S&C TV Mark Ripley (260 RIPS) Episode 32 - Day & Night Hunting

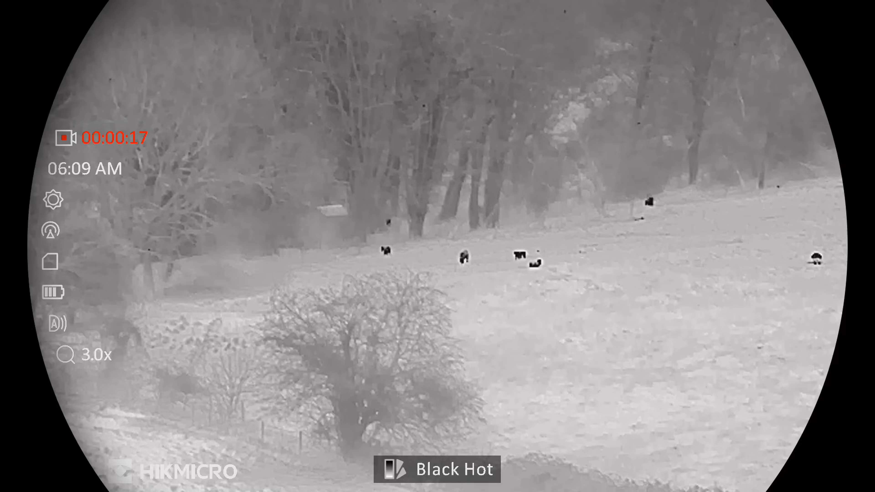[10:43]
That sun's come up now and it's right in my face, so it's a bit hazy too,
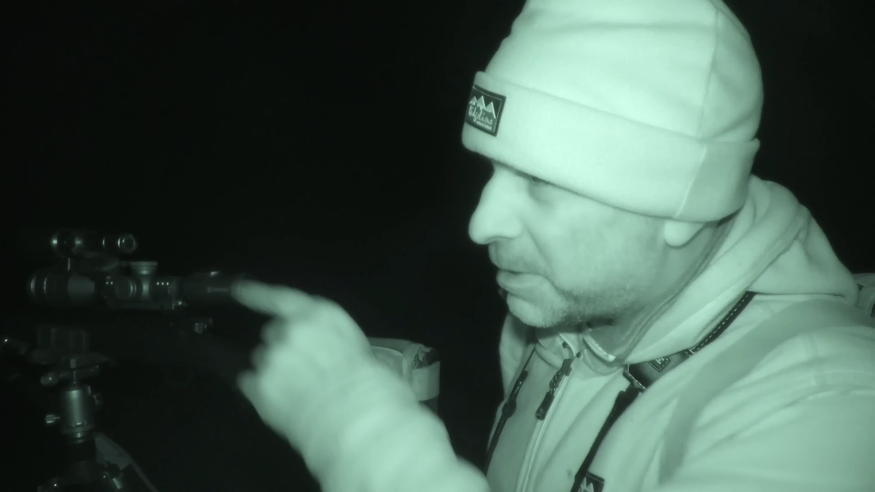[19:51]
When I sort of got level with him, he was right over the other side of this field,
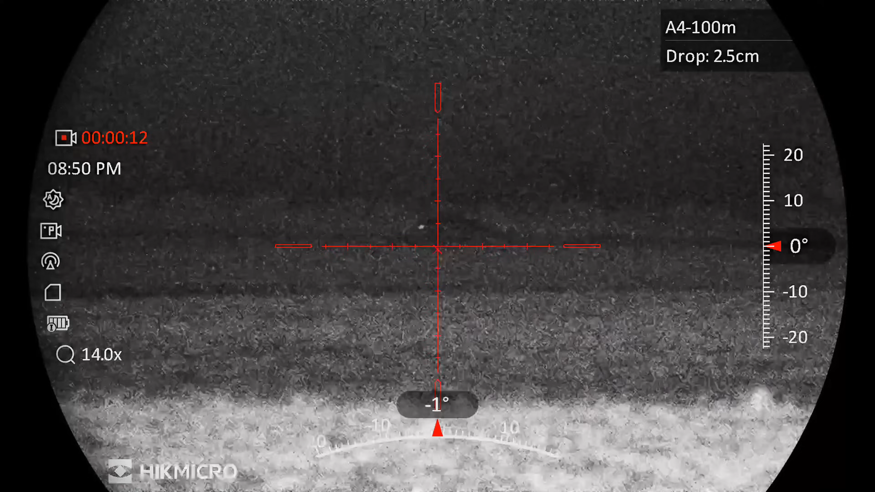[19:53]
probably about 300, give or take about 300 yards away. So I just give him a very soft little lip squeak, and it was just enough to get his attention.
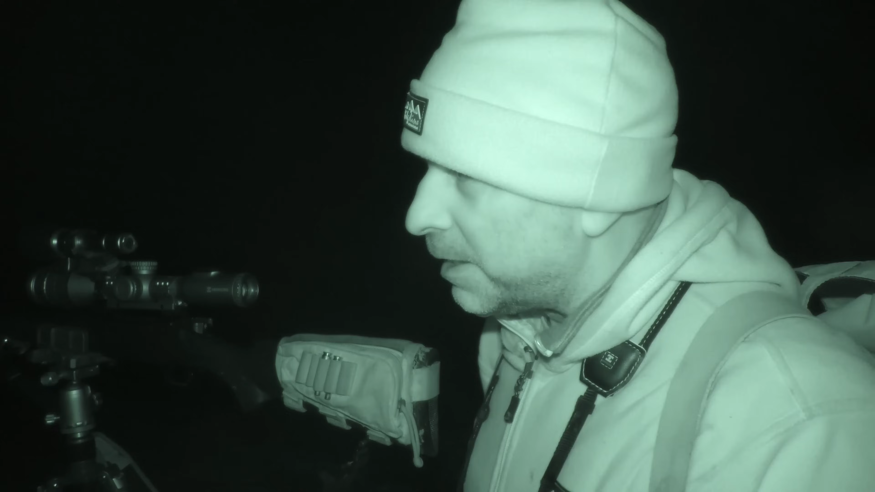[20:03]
It's quite a still night tonight, and a few little lip squeaks had him trotting across the field lovely. In fact, he came into about 60 yards and I had to stop him with a shout.